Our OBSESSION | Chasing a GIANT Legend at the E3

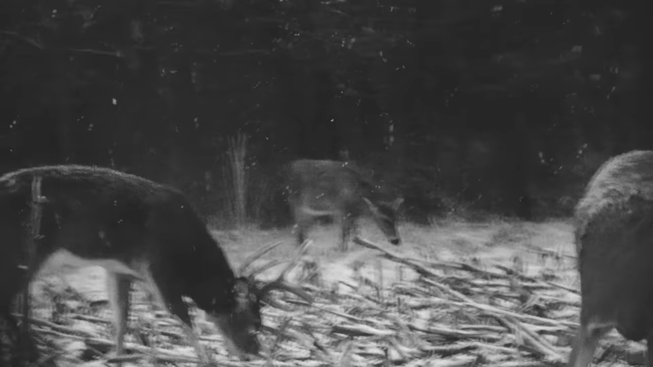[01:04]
instead of it just being like
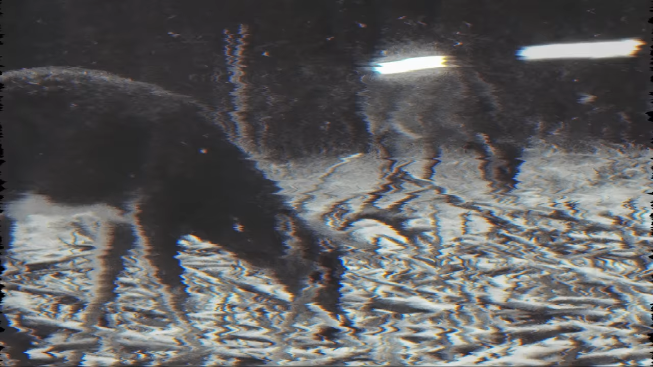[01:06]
hey this is a picture I got of him and let's go try to kill him